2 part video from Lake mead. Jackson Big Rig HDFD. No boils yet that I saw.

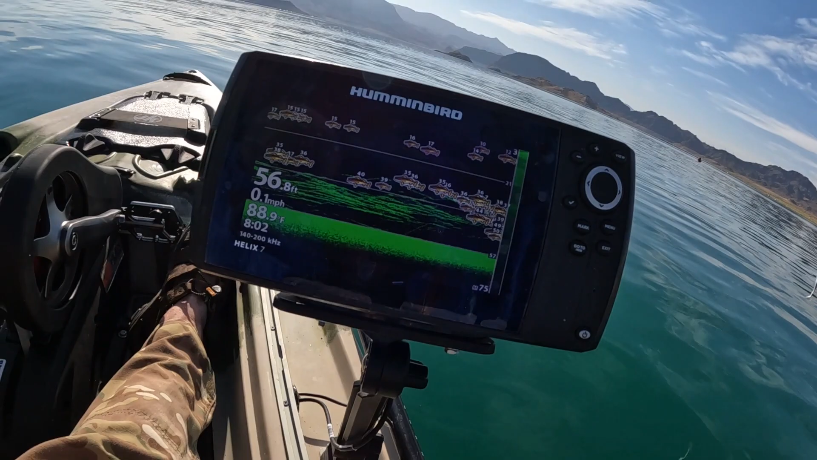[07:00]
On screen: speed 0.1 mph
all right so i killed the battery oh look at all those fish trying to jig i got one little dinky thing
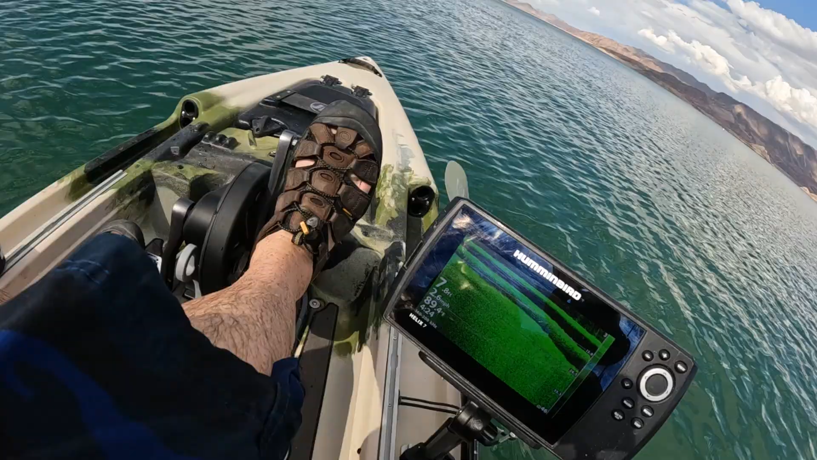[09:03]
all right look at that water is 89.2 degrees of course it's only like eight degrees let me get out here